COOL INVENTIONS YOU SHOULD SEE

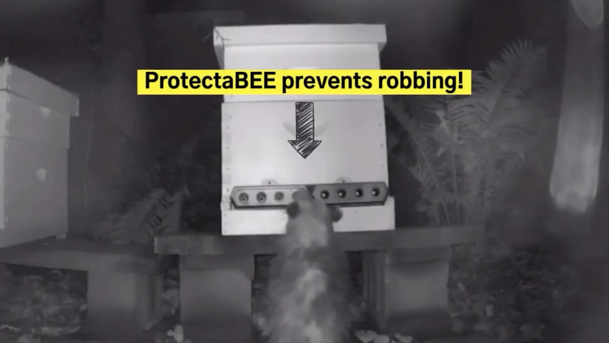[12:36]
deters honey enthusiasts like skunks thirdly protector bee can regulate bee